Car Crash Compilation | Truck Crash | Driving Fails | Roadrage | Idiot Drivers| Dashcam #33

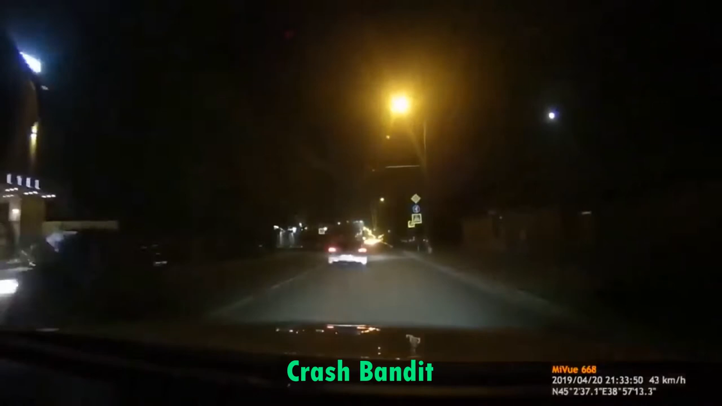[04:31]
Ой-ой-ой, долбоёб! Ой, долбоёб! Пойдём поможем! Мало ли что там? Давай поможем! Пиздец!
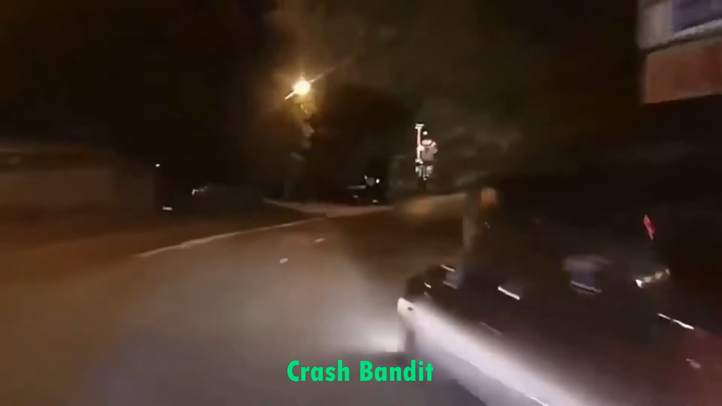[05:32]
Мать ебал. Смотри, что за ебанат, блядь. Смотри. Мать ебал. Маму ебал. Паркуйся.